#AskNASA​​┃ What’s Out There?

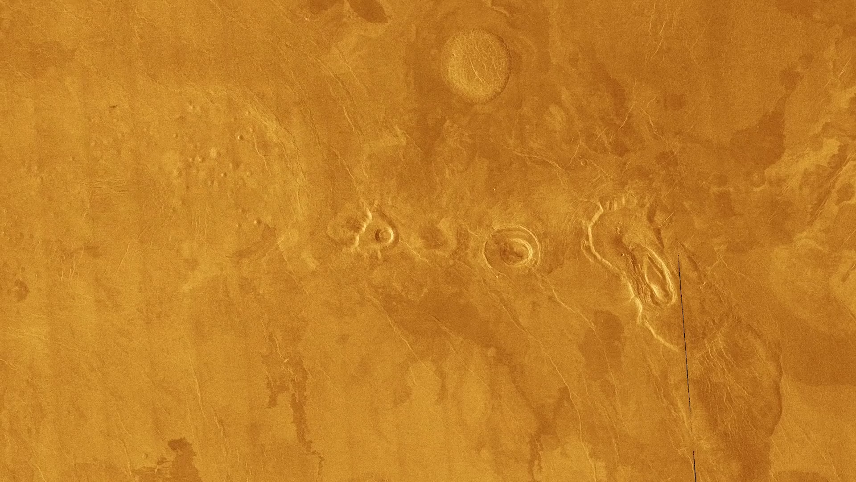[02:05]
On Venus, we see the entire surface of Venus is covered with lots of volcanoes and volcanic deposits.
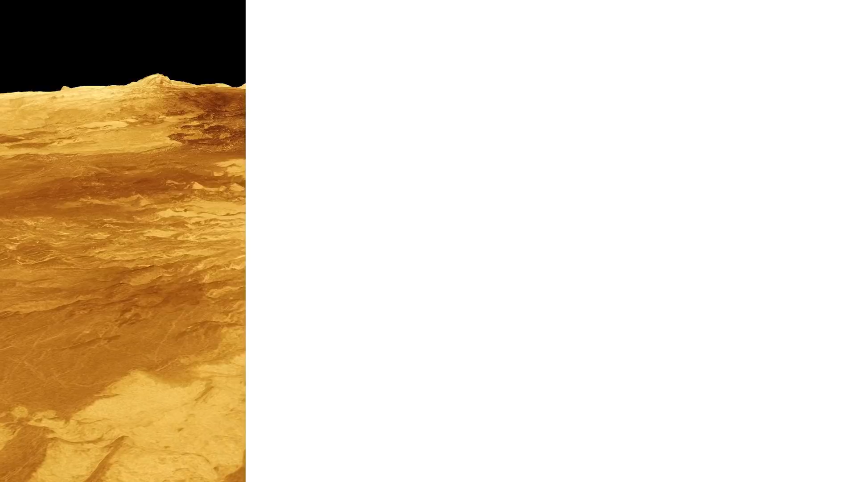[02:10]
So this is a globe of the moon Io. Io is the moon of Jupiter.